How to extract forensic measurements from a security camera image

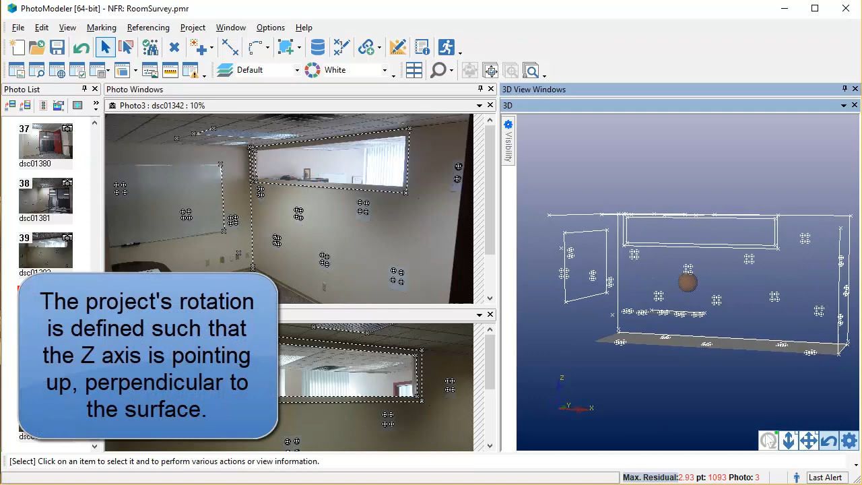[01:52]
The project's rotation is defined such that the Z-axis is pointing up, perpendicular to the surface. The project is exported to create a survey
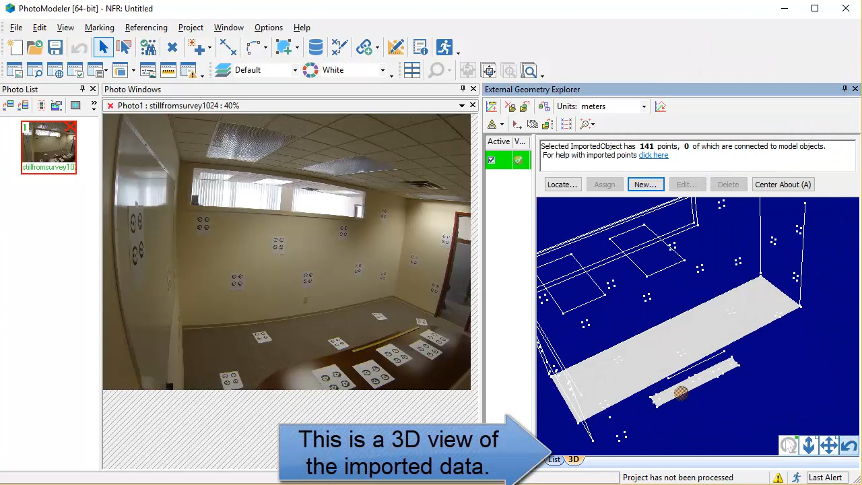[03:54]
To make the points easier to see, turn off surface visibility.
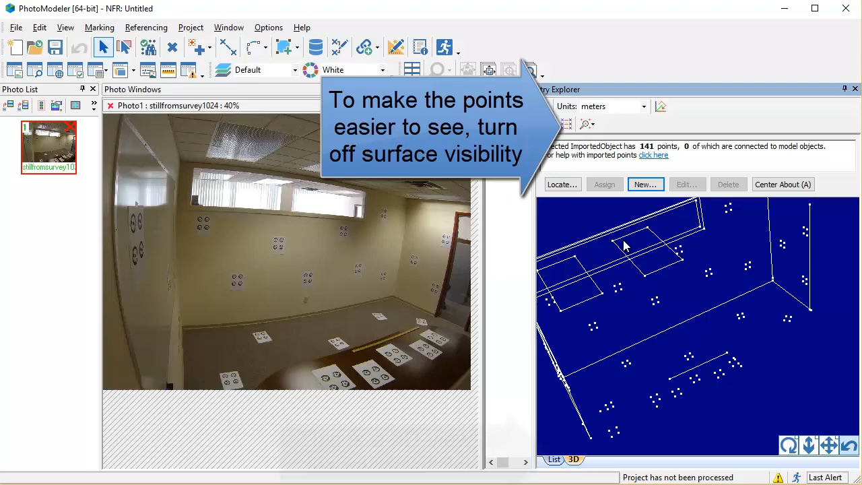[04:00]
The first goal is to mark 5 points spread across the photo so an initial orientation can be done.
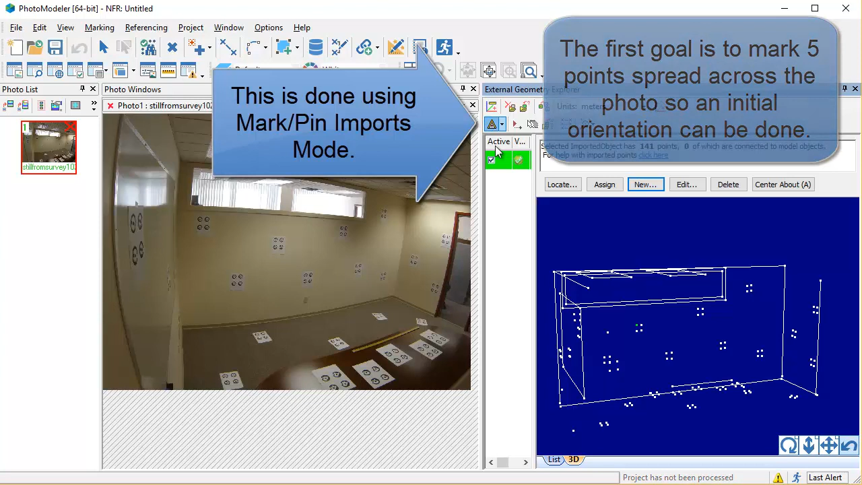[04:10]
This is done using Mark Pin Imports mode. Highlight, in green, the point in the External Geometry Explorer.
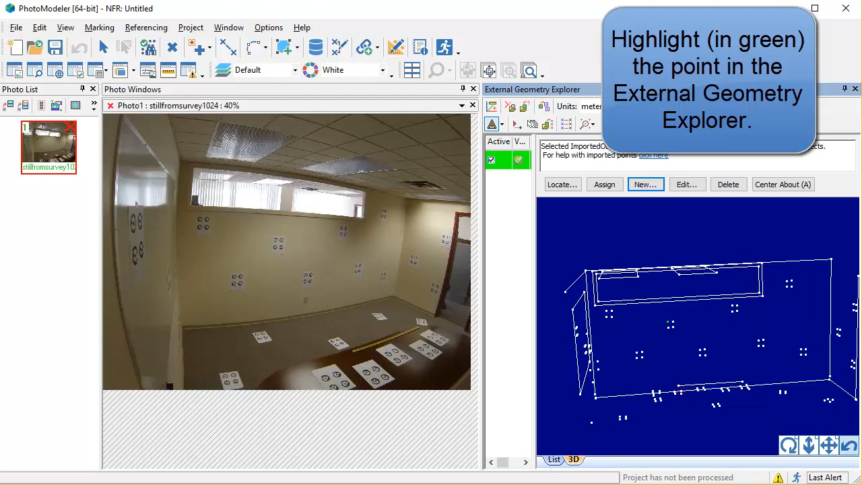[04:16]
Then mark the point's location on the photo. The marks should be as accurate as possible. Here the image was zoomed using the mouse scroll wheel.
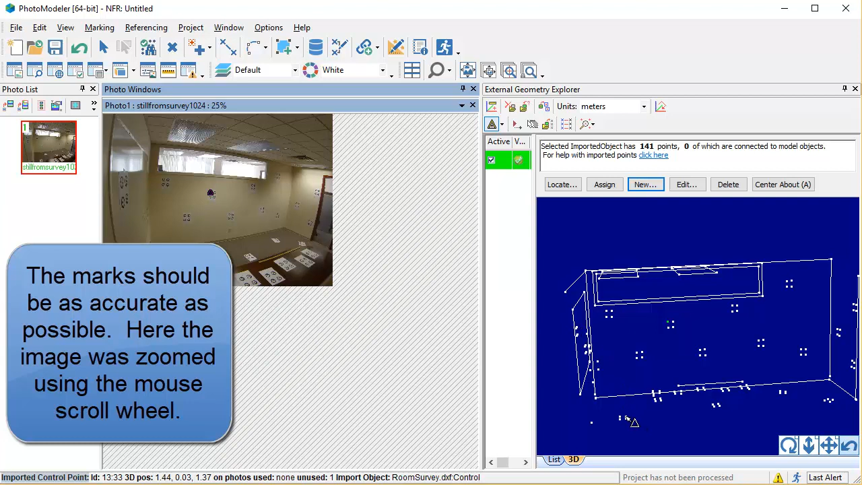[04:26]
Highlight the next point and mark it.
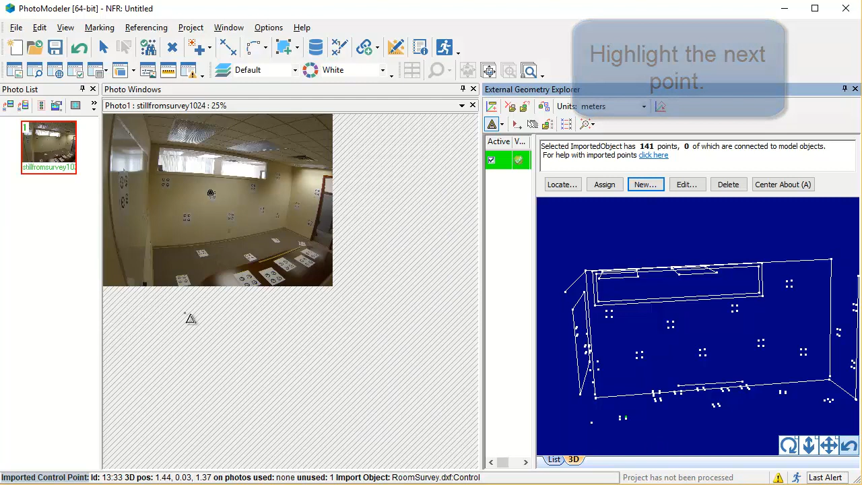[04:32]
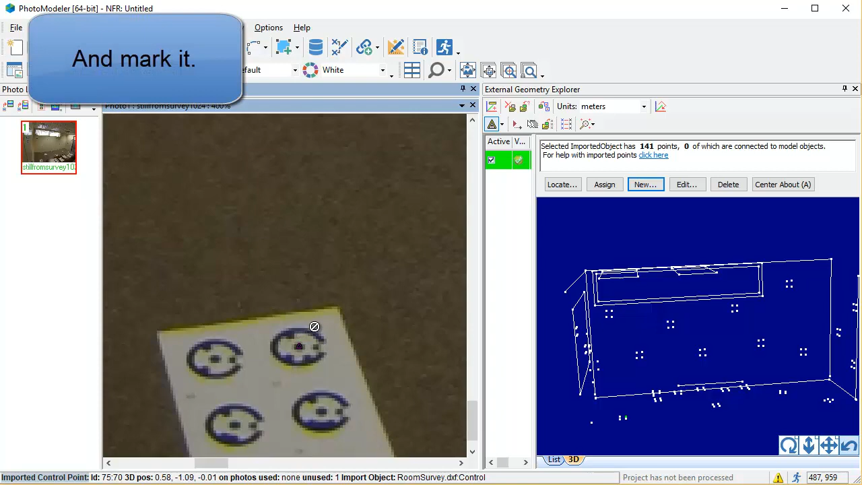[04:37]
Another way to zoom in when marking is by pressing the Alt key.
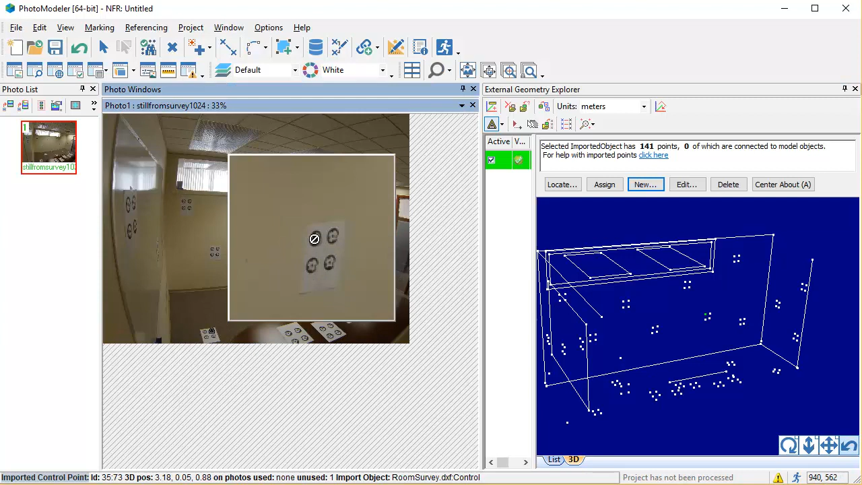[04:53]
After this fifth point is marked, the project is able to process. The photo has been oriented, had its position solved.
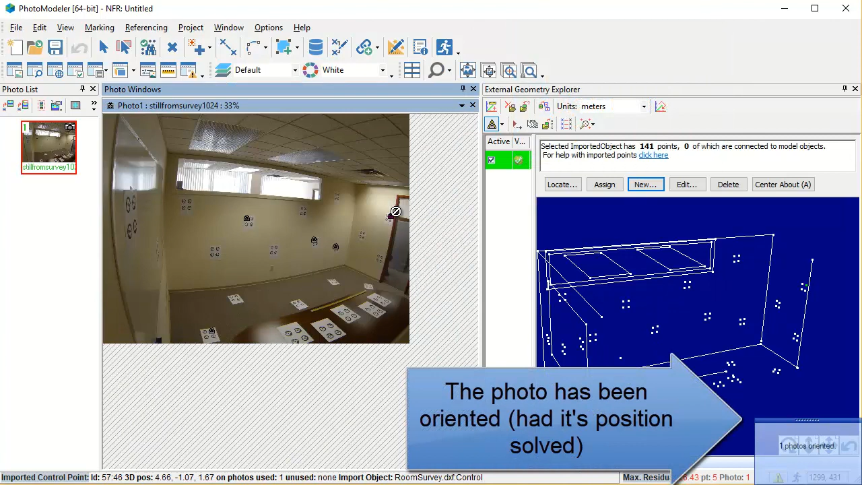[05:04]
Oriented photos have a camera symbol on their title bar and thumbnail.
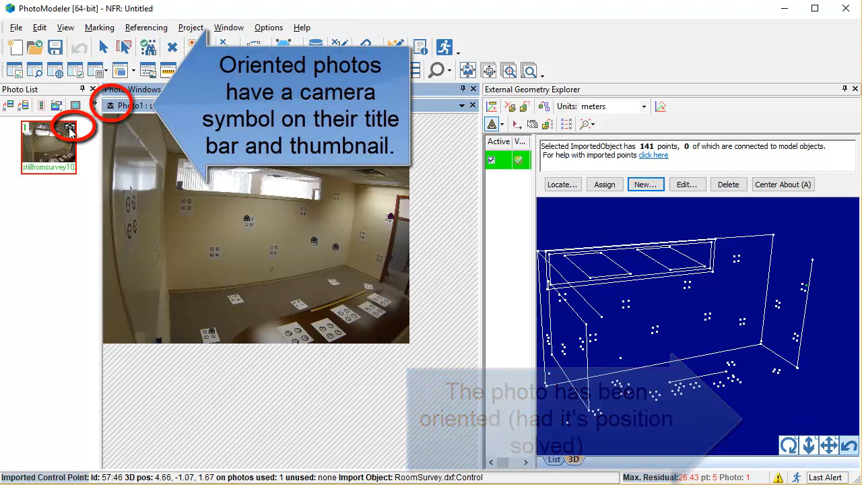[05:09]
Open the Visibility on Photos pane.
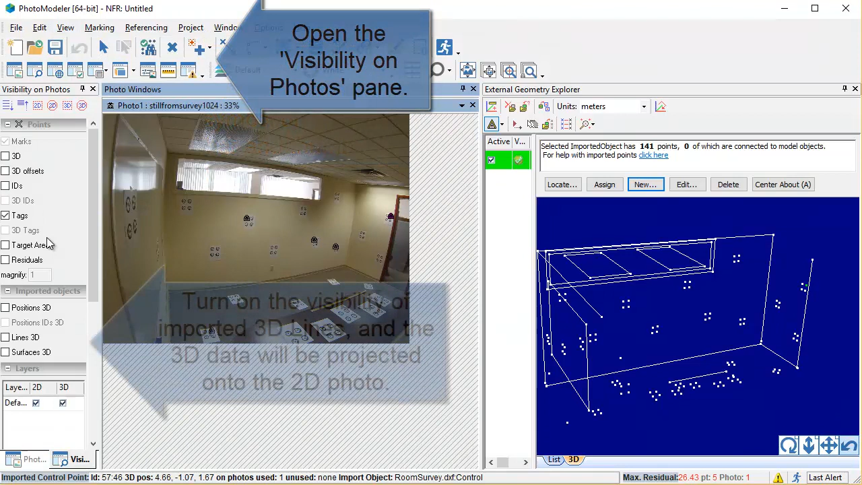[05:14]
Turn on the visibility of imported 3D lines, and the 3D data will be projected onto the 2D photo.
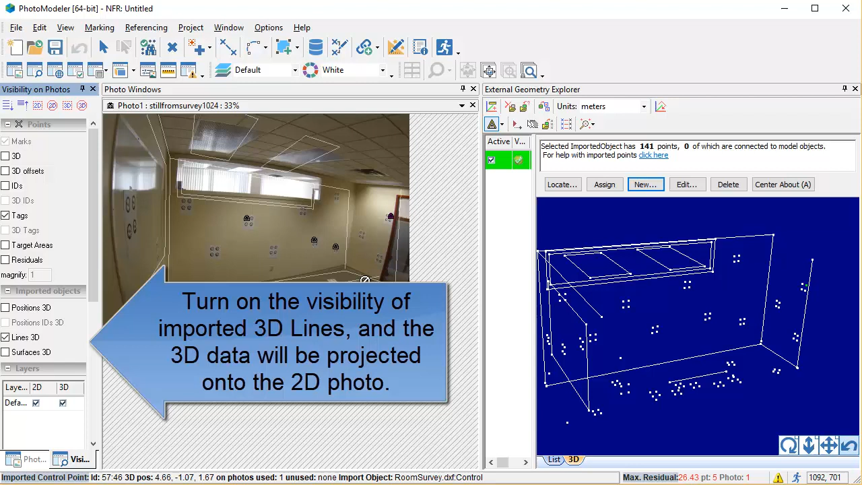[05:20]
The imported model is now shown superimposed over the photo. The alignment is based on the 5 current points.
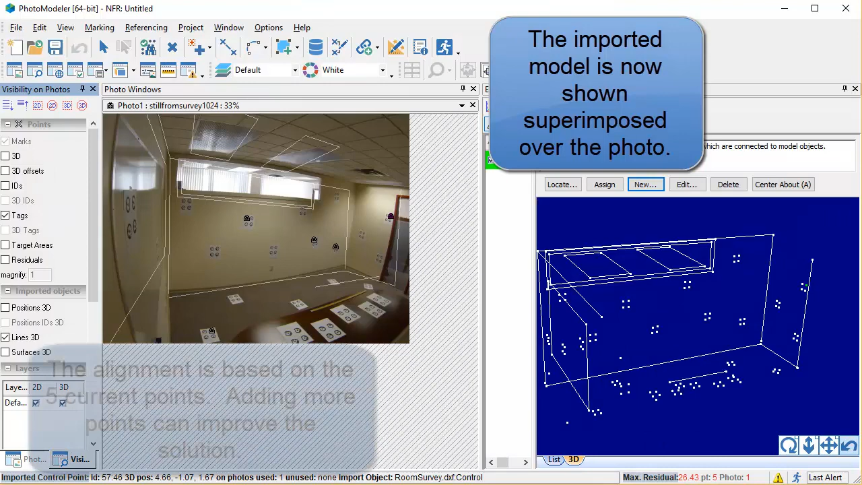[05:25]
Adding more points can improve the solution.
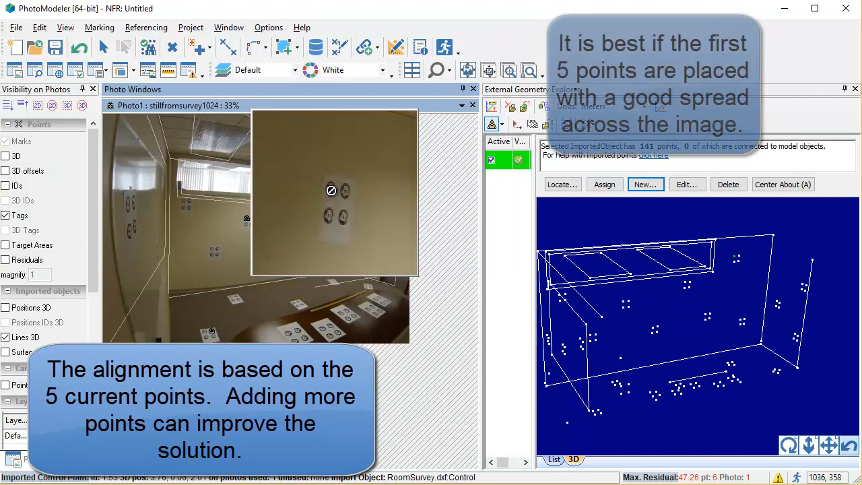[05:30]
It is best if the first 5 points are placed with a good spread across the image.
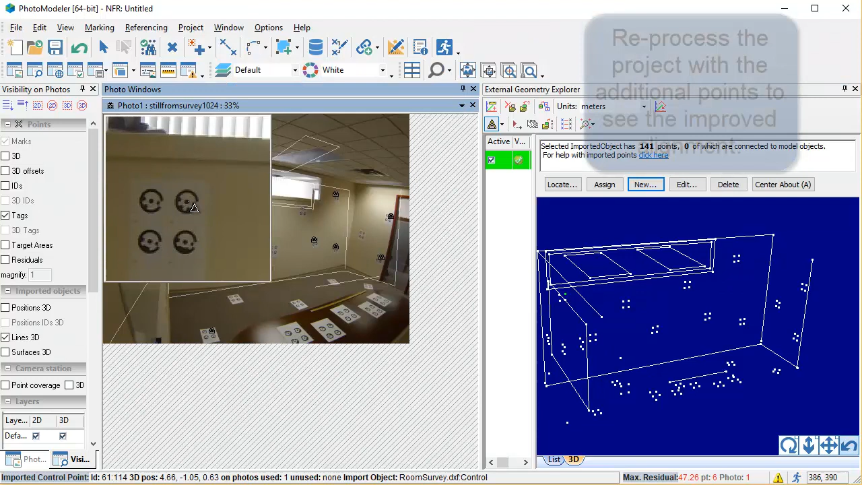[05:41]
Reprocess the project with the additional points to see the improved alignment.
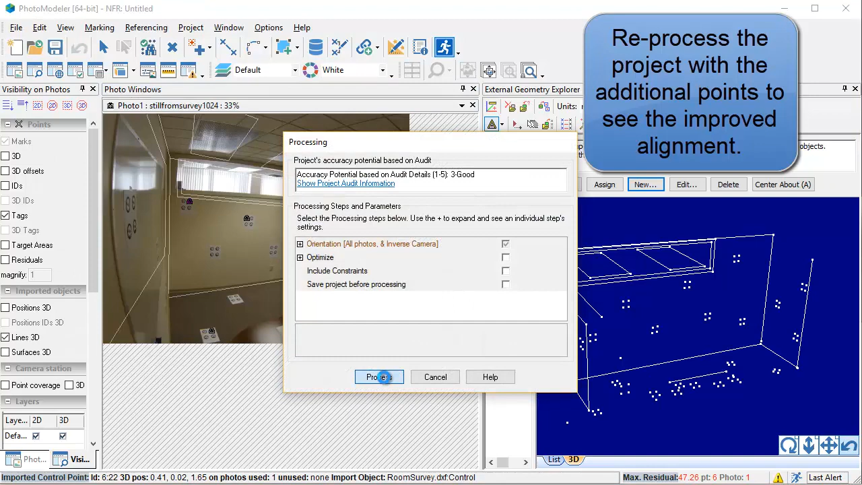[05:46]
The solution is better than the initial one, but areas like the edge of the whiteboard do not match.